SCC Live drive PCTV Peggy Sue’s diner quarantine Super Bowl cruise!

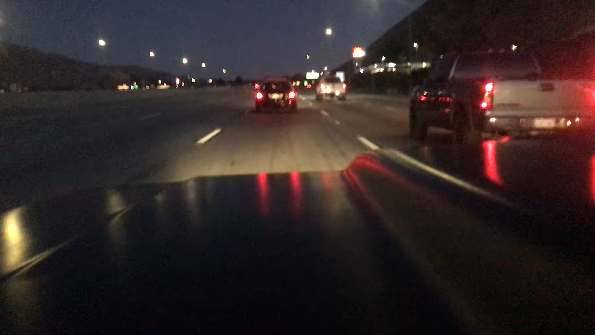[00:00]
Hey guys, all right, we are cruising. We are doing the Peggy Sue Diners Cruise. And following behind Bruce Chase, I got Big Perm coming up on my right here. I had a camera mount, it lasted all of about 10 minutes before I broke it. I thought it was a good mount, but I guess it wasn't. So I'm kind of sitting here on the dash with my camera because I don't want to be holding it. And we got this F-150 running with us with his lighted wheel wells, which is kind of weird.